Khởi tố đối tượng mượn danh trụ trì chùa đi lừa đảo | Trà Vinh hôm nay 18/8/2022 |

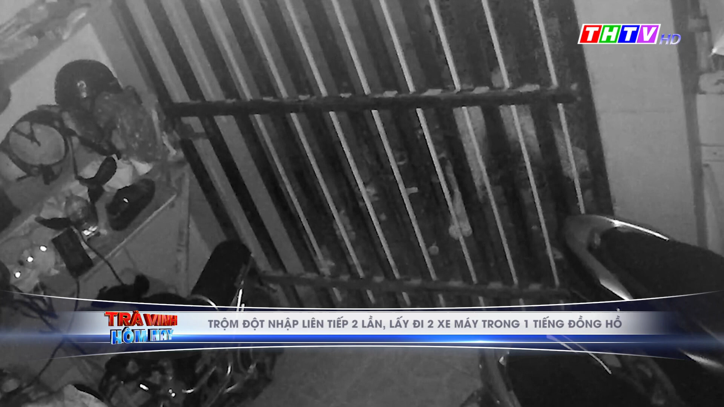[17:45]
Còn đây là hình ảnh một đối tượng đã cắt ổ khóa cổng rồi đột nhập vào nhà dân, lấy trộm liên tiếp 2 xe máy trong vòng 1 tiếng đồng hồ.
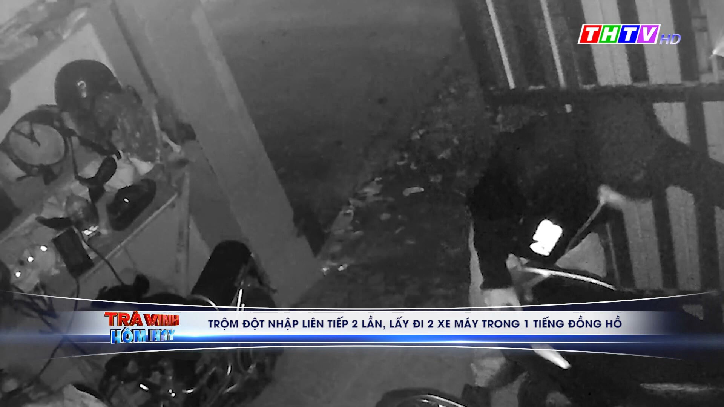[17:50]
Vụ việc xảy ra vào rạng sáng nay trên địa bàn TP.Di An, tỉnh Bình Dương.
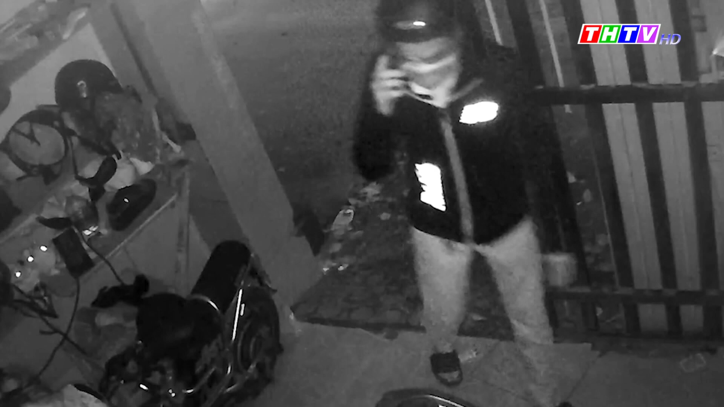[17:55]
Qua trách xuất camera an ninh cho thấy, đi cùng đối tượng còn có một người khác ngồi trên xe máy cảnh giới phía trước nhà.